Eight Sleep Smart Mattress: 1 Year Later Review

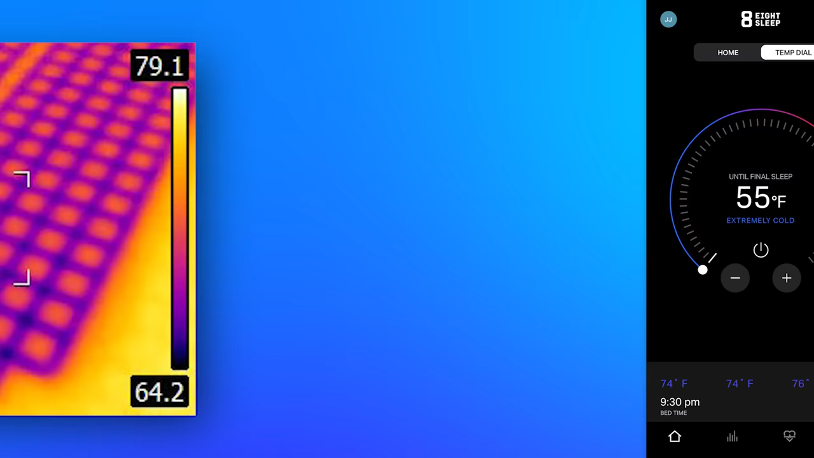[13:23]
And once it was down at the minimum temperature, I saw that it was showing a surface temperature of the mattress of 66 degrees Fahrenheit.
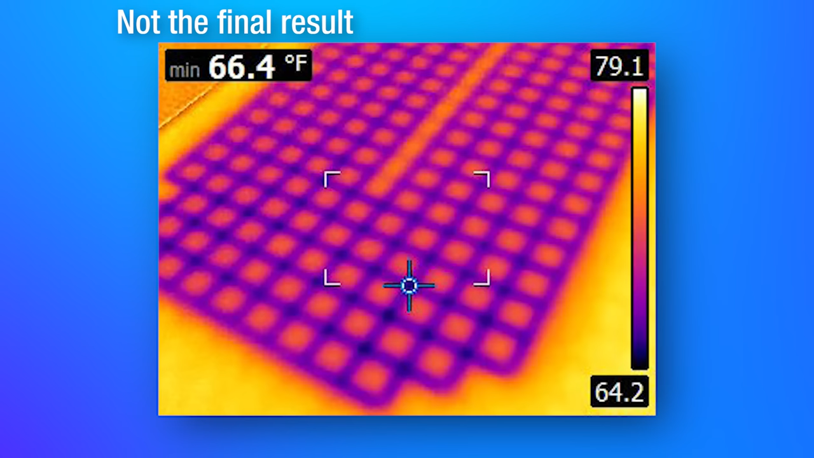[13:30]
On screen: min 66.4°F
But that's not the full picture because there's some air space and fabric above the actual liquid going through. And if you're laying on the mattress, you're going to have more direct contact with that.
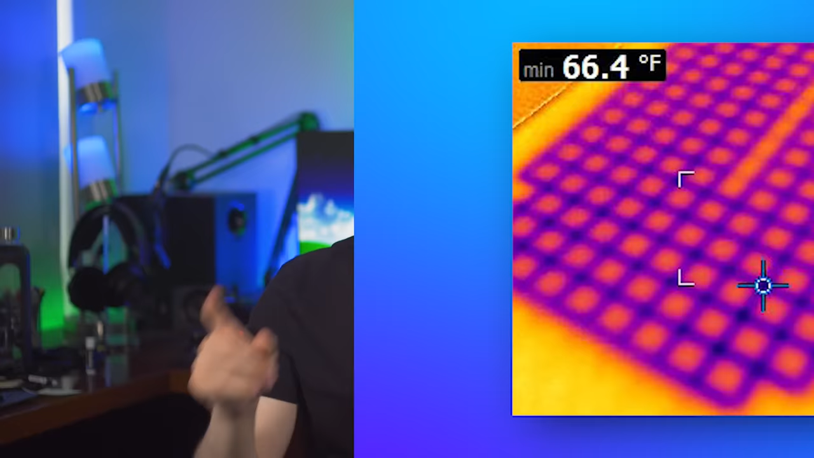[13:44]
On screen: min 66.4°F
So what I did is use this extremely super high tech potato chip
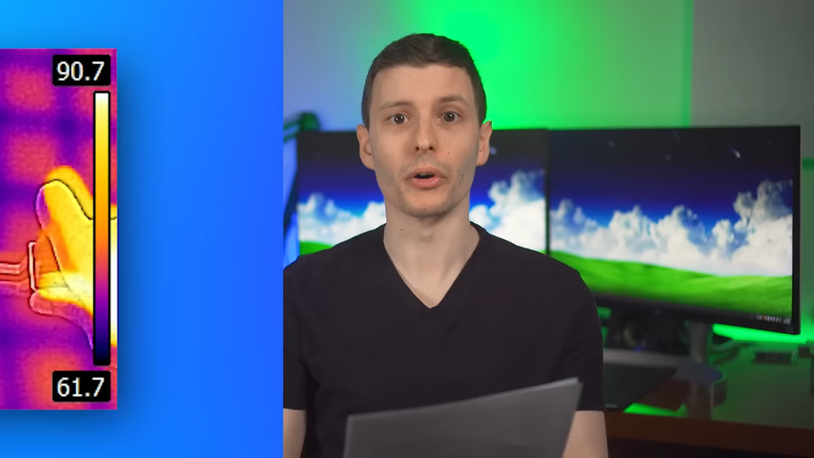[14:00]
And when I did that, it was showing a minimum of 61 degrees Fahrenheit. However, that is still not the whole story because when you're working with a thermal camera, there's actually a few things you might not know that you have to consider.
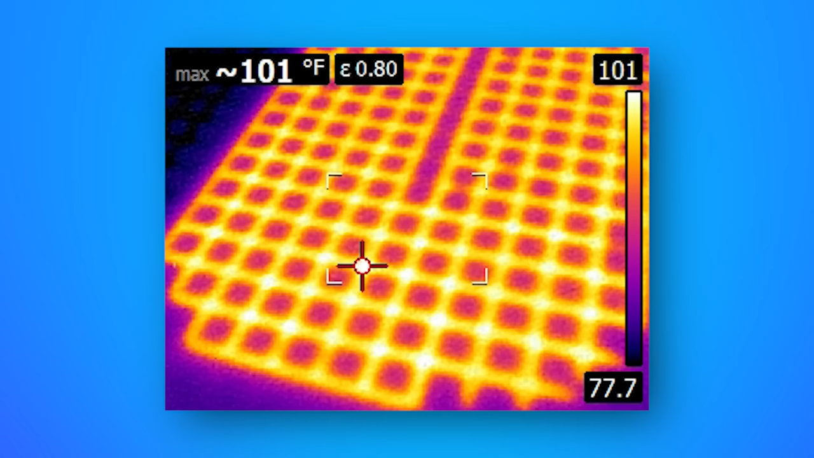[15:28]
On screen: max 101°F
And when I went to push down, the reading was showing exactly 110 degrees Fahrenheit,
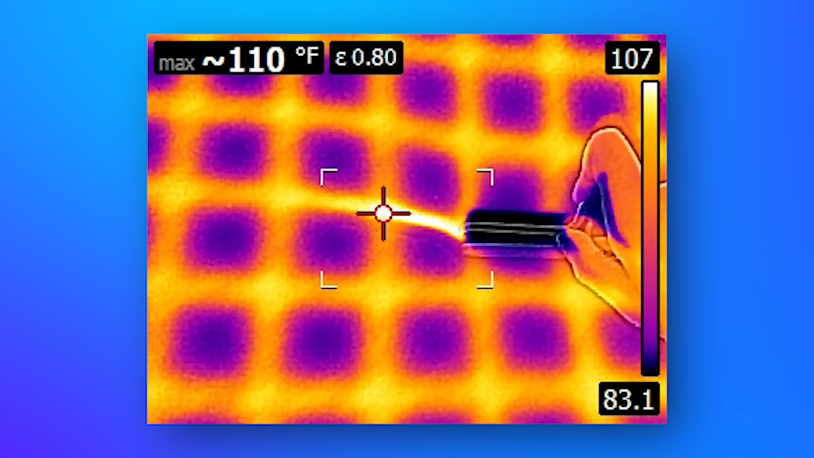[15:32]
On screen: max 110°F
literally exactly as advertised. So now I'm pretty sure that is the correct emissivity setting.
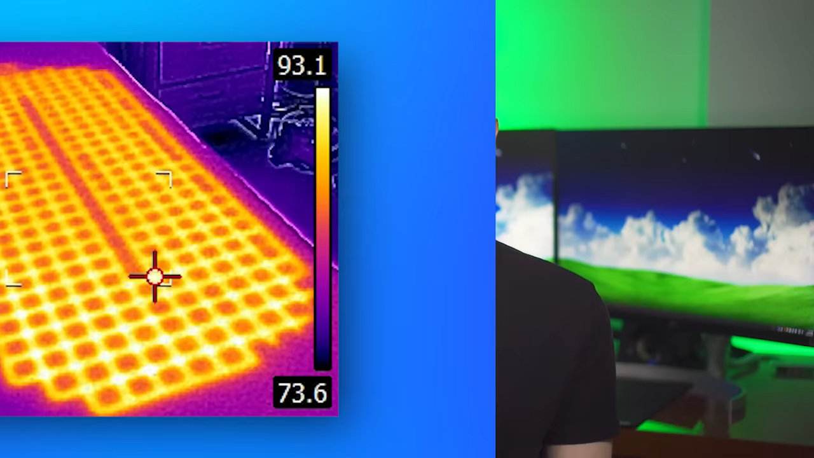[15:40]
Though if you're curious anyway, when it was at the default 95 setting, the surface temperature showed 93 degrees and a max of 105.
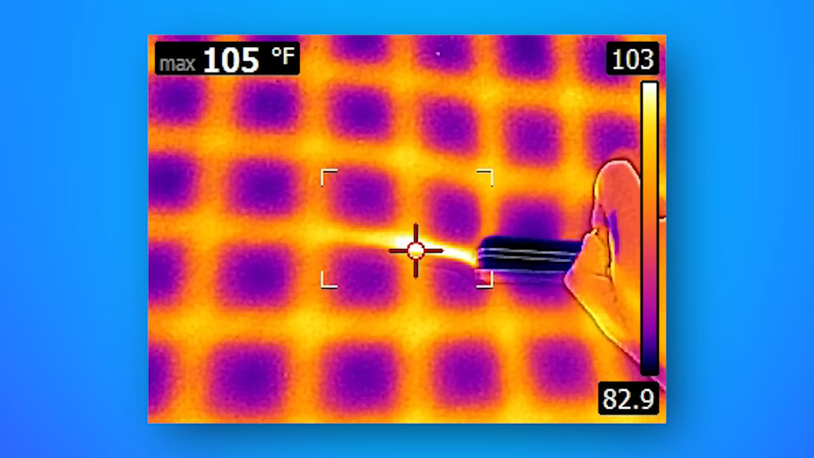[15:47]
On screen: max 105°F
But again, I think the 80 rating is correct. Again, based on the fact that one, that paper said that polyester seems to be in that range.